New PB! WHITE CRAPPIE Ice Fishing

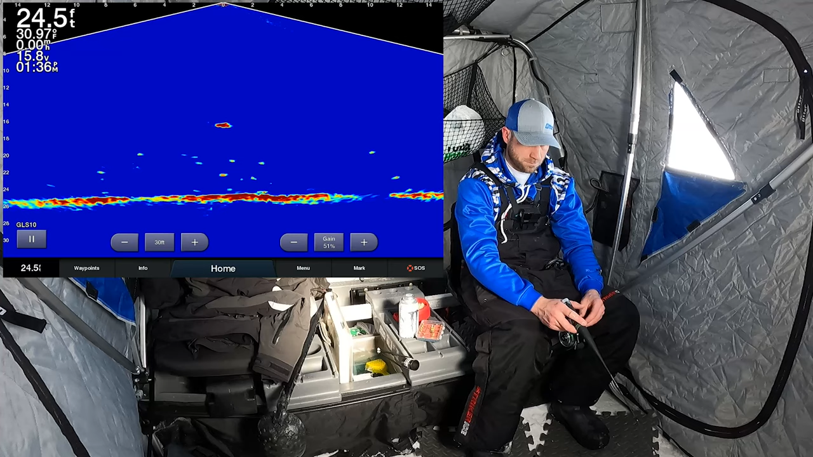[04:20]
got him fish on buddy i don't know what it is
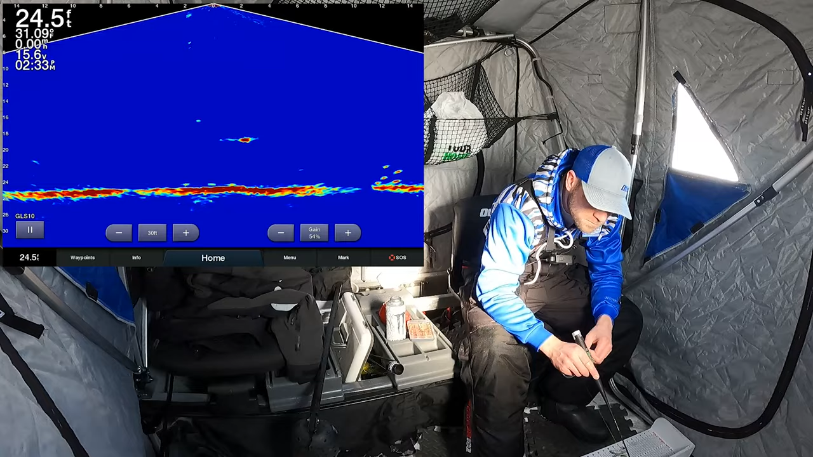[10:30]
On screen: depth 24.5 ft
we got a fish on fish on my other rod this is the minnow we got a fish on oh she's a little bit of a lunker oh she's pulling she's pulling
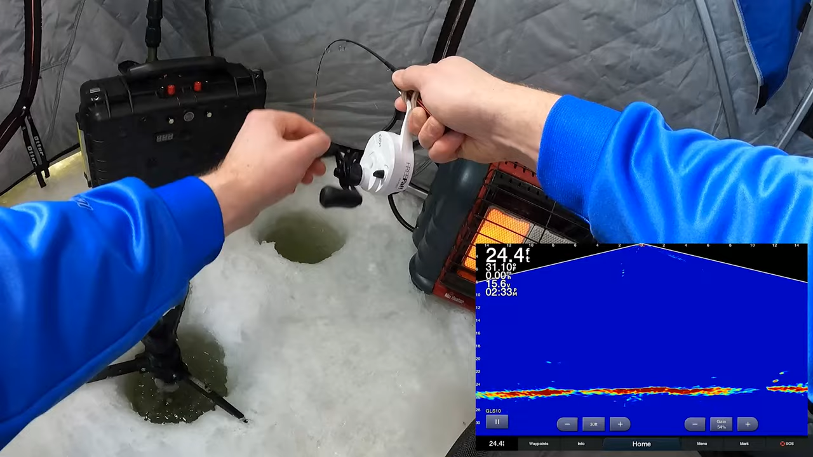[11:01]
this is a uh ultralight rod for pan fish that i use primarily for like gills
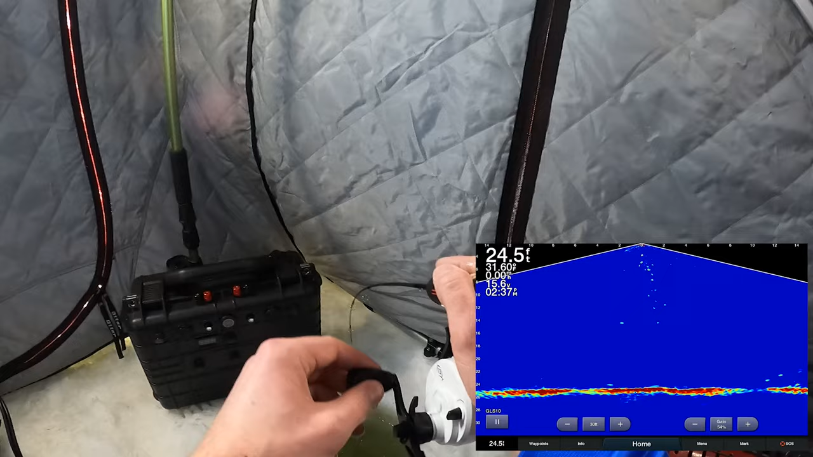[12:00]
i don't want my line to break because at this point we should
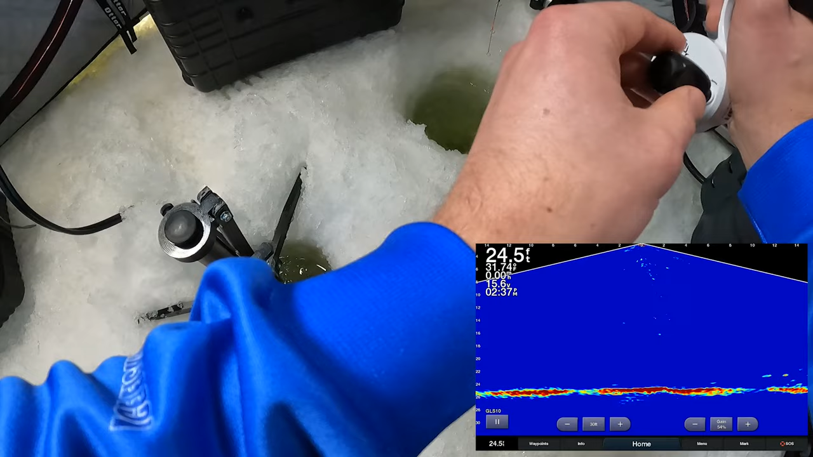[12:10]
uh it looks like a pike